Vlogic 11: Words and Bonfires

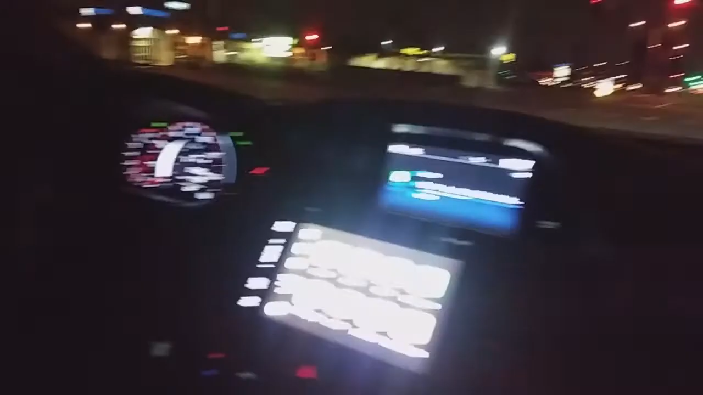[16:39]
we're finished there's Johnny right there on the other car over there you can't really see is Oswaldo and there's his girlfriend again